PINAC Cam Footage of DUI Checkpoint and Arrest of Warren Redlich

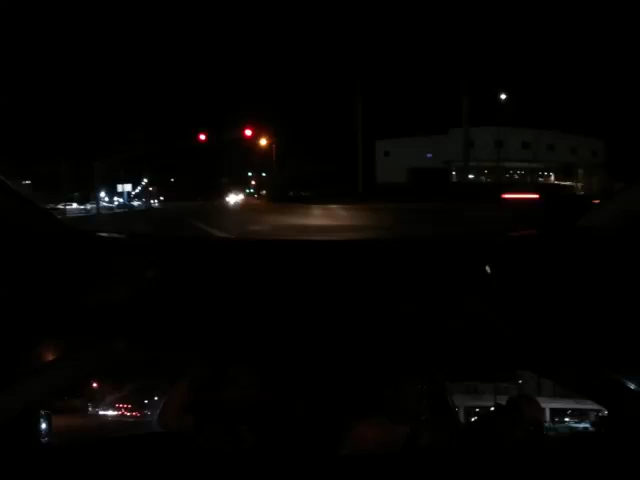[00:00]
This is a watch for car. High speed intersection. They're all going like 45 to 60 here. In a hurry to get the check. Yeah, not that much of a hurry. All right, we're so good. This is Warren Redlich from Fair DUI with PINAC, Grant Stern, and Carlos outside the Stay car. Left. And we are working on a checkpoint in Coral Gables. All righty. We're making our pass.
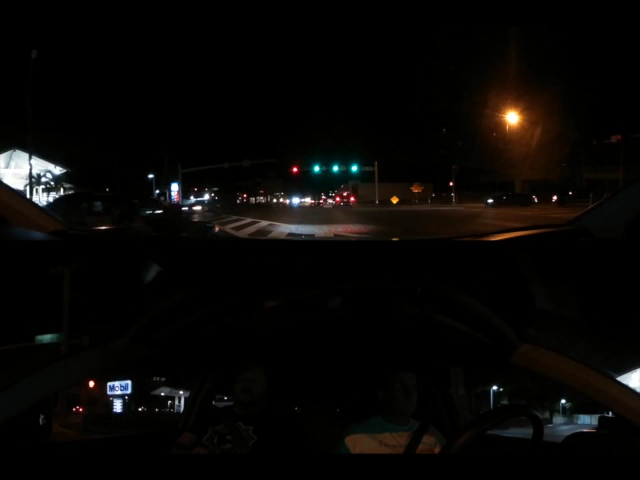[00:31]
Carlos, are you saying the left lane is more likely to be pulled in? Well, he's closer to the left lane. Which lane is more likely to be pulled into the chute, do you know?
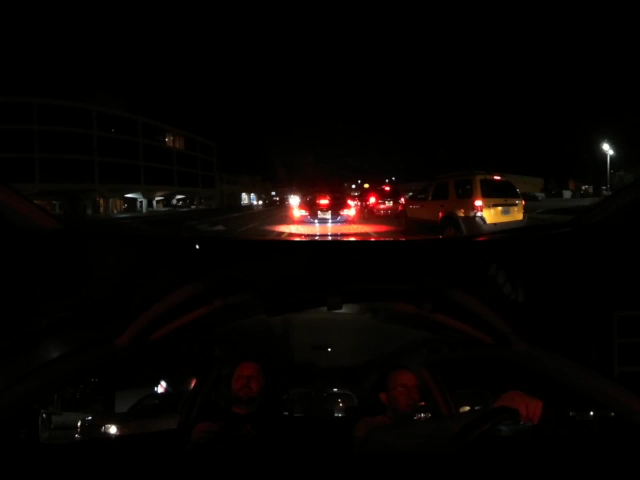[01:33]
That's just a pullover. That's not... I don't think there is a checkpoint on that side. No, that might be somebody trying to avoid it. Perhaps. Perhaps they changed lanes illegally in front of the checkpoint. Who knows? I want to see how you're closing. I want to cross the
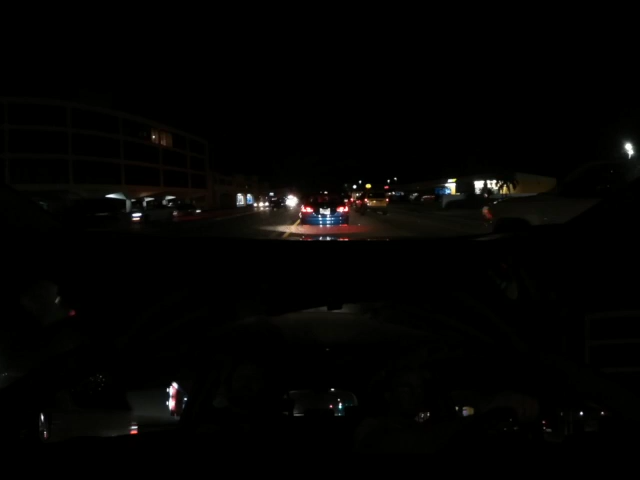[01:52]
street. Okay. Yeah, we're inching forward. We're just getting even with the subway right now. Okay, we're inching forward.
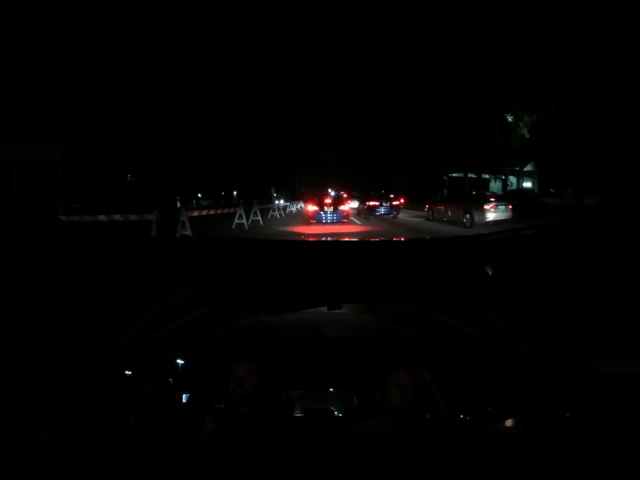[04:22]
So we're, we see a sign that says Riviera Drive Net Signal. I can't tell how far we are from the traffic light. Yes. We're heading southbound on US 1. Do you see? And we're about 200 feet south of the Klieg. I'm sorry, 300 feet north of the Klieg lights.
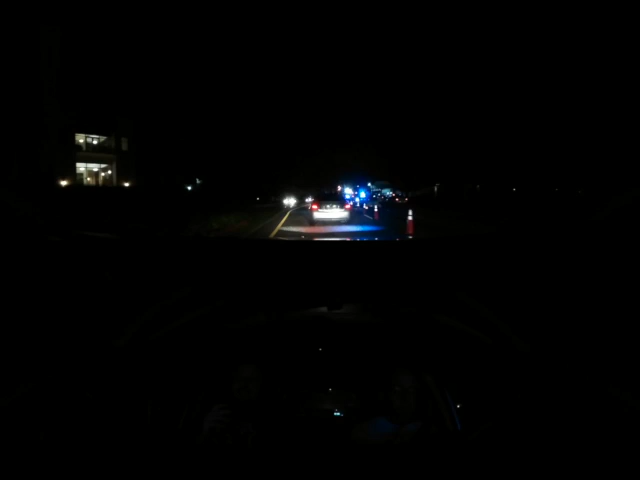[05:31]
Okay. So those people here get we pulled are. In. We're coming up on it. They're waving us in. They're waving. Are they going to wave us in? Yes, they're waving us into the facility. First try, we're going in. We're going in. Okay. Stand by. Oh, I see you.
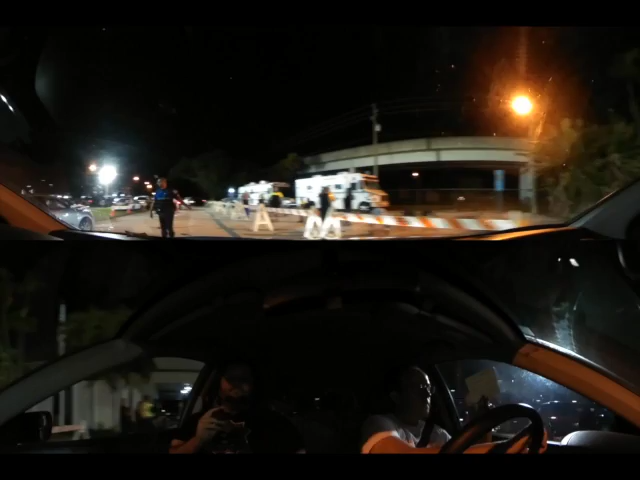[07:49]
Issues with the checkpoint. Oh, there's a guy with a camera watching us over there, too. Is he a TV station?